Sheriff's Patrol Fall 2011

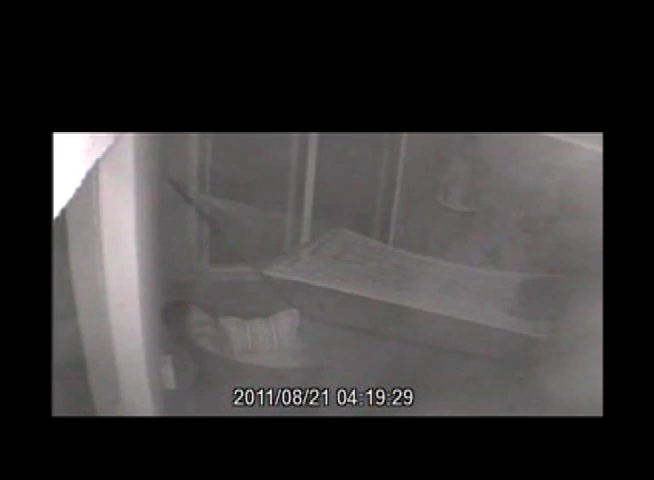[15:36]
He's trying the other side of the sliding glass doors.
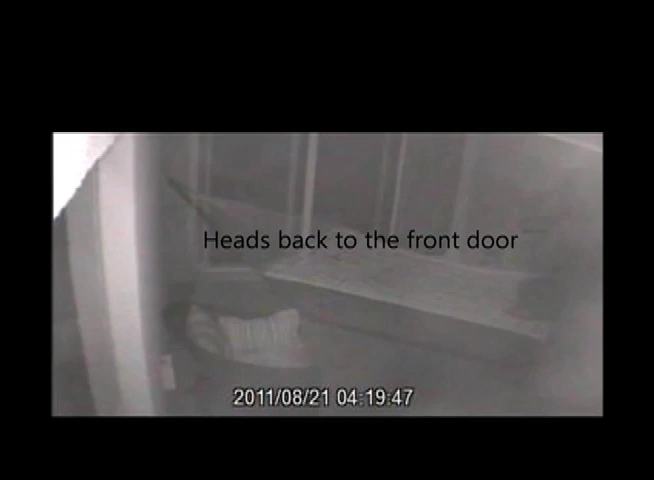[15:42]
He heads back to the front door.